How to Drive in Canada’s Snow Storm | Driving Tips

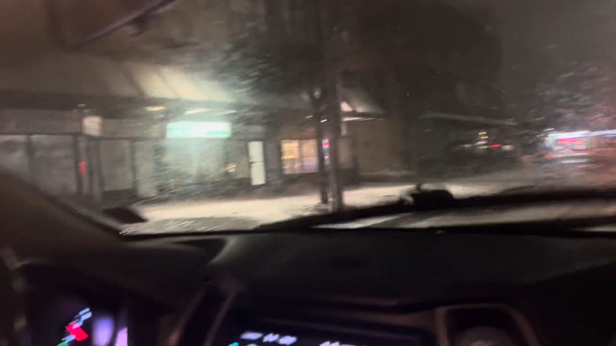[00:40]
but uh yeah you can i would call it a street that's why you see there's a little bit of snow right now but on the main
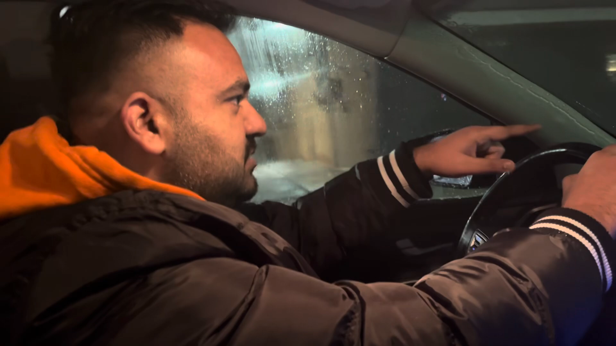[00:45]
street it's it's called the here ontario street um on the main street you would see there is no snow now the reason is basically there are two reasons one
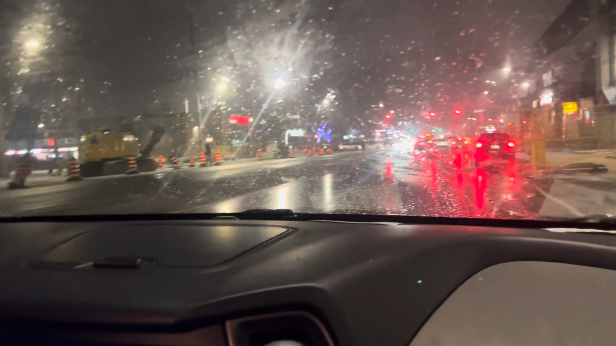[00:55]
it's right now it's zero degrees or minus one degree not a very cold temperature that's why the road so practically what happens is because the cars are driving too much on this road so
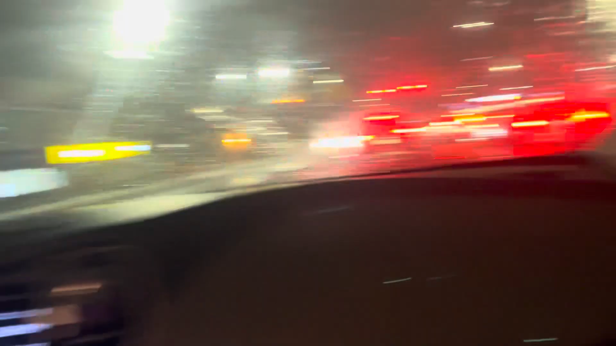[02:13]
and the road in the main road as well
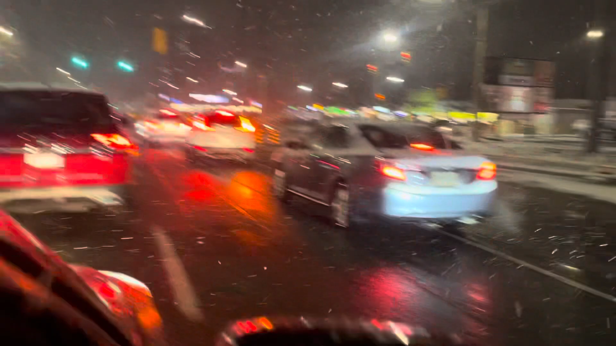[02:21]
i just want to show you a couple of things uh so the difference distance between the next car and your car it should be increased uh when it is snow falling as compared to the normal days because it might take a little longer to pull the brakes to stop the cars
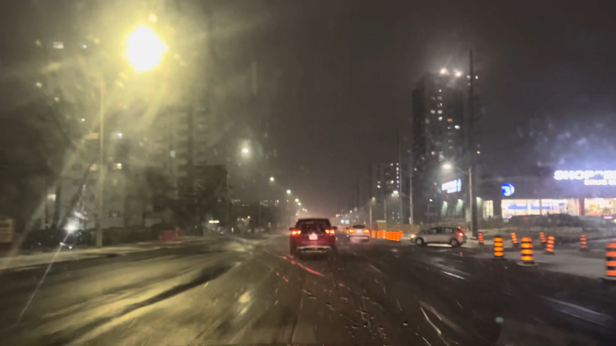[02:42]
so that's why this distance need to be a little bit more and secondly uh the windshield uh you see back home we don't really use any uh special kind of fluid for the windshield but here in canada you need to have a special windshield water which is very very cheap i believe it's four dollars for four liters but what happens is um the water freezes down in the tanks so you need that special fluid
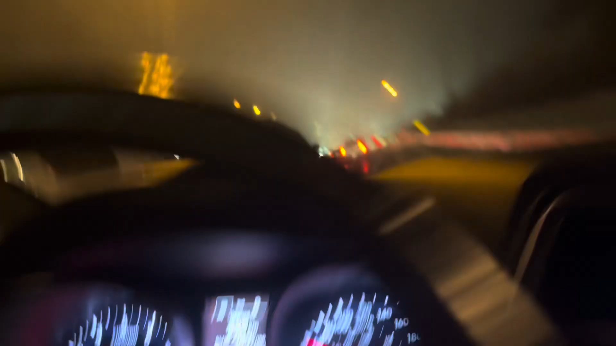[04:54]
see my speed is 60 and still i'm going to merge onto the highway why because all the traffic is slow if the traffic was not slow then i need to increase my speed to 100 and only then i can merge to the highway so that i i merge with with the speed that other people are driving at that's the rule you need to increase your speed to 100
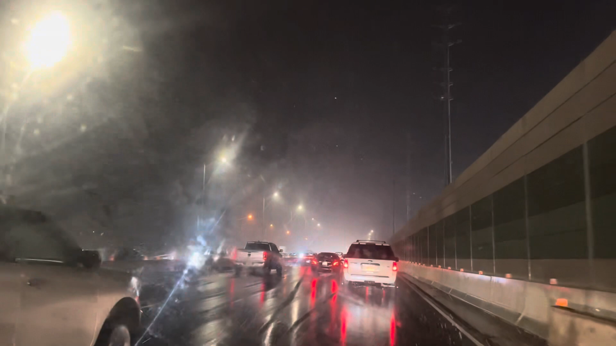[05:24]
as soon as you come close to the highway and before merging onto the main three lanes of the highway okay then everybody knows about the blind spots etc i'm not going to talk about that just talking about the snow situation right now you you will see the snowfall is there but uh the roads are clear there is no problem in the driving visibility is also very good uh it's just that in camera maybe you won't be able to see what i see from a human eye so